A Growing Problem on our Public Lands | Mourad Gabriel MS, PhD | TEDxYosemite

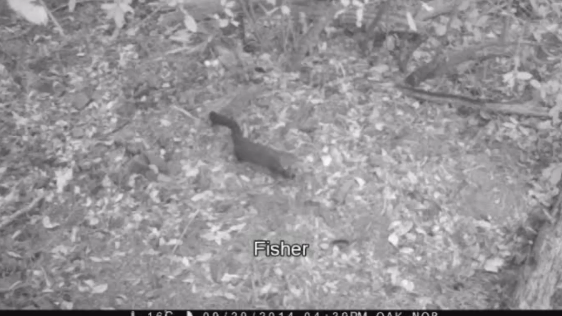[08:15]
We wanted to see if fishers were interacting with this, so we put cameras up, and what we found was fishers in these same campsites with all this rodenticide.
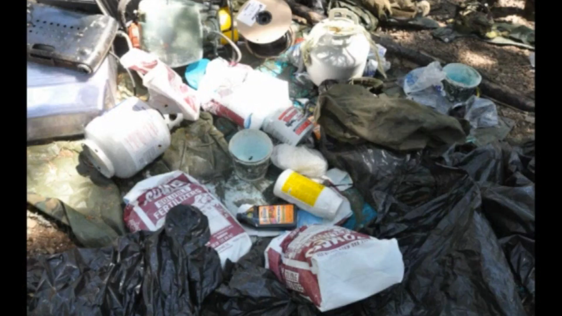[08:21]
And then campsite after campsite, like this one,
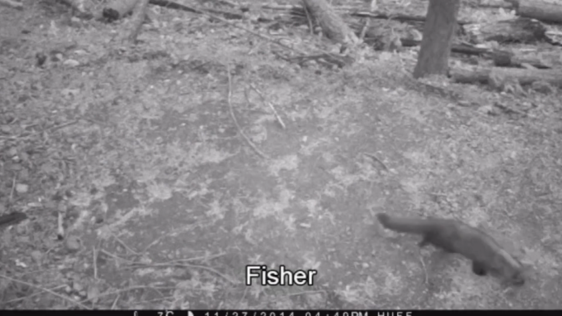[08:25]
what we found again, what popped up was fishers. And not just fishers,
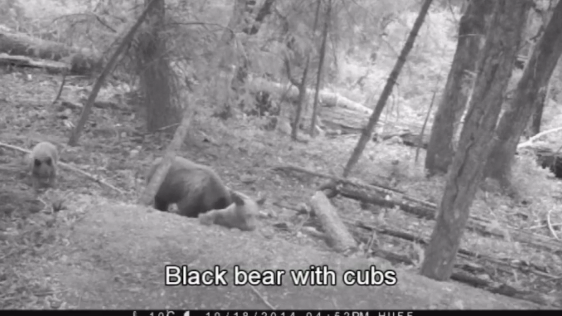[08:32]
other species that were also interacting with this food in this rodenticide, like the sow and her cubs.